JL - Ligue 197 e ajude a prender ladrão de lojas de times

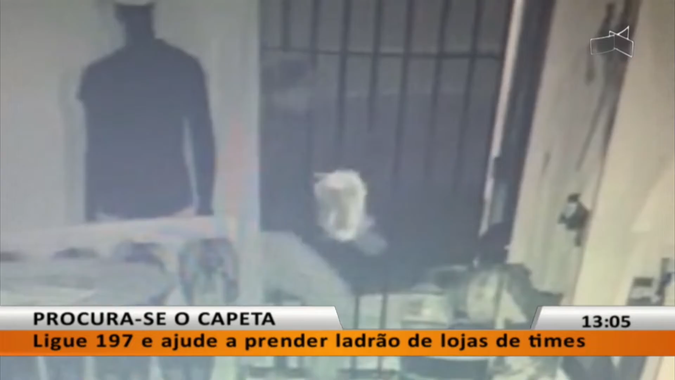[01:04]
Na loja do Corinthians, ele arrombou a grade e quebrou o vidro, pegou várias camisetas e chegou a se atrapalhar com os cabideos.
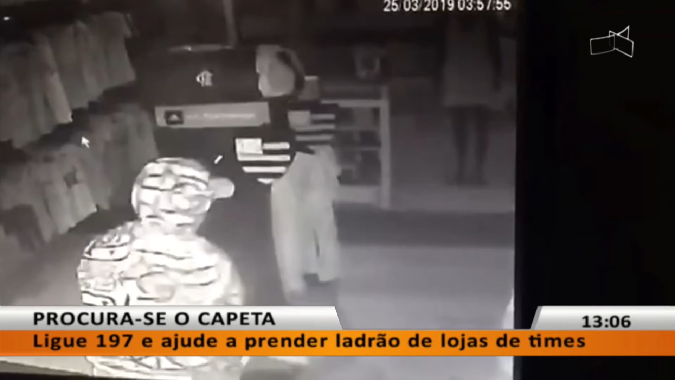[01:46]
agasalhos de treino, chinelos, bonés, além de relógios oficiais e o dinheiro que estava no caixa.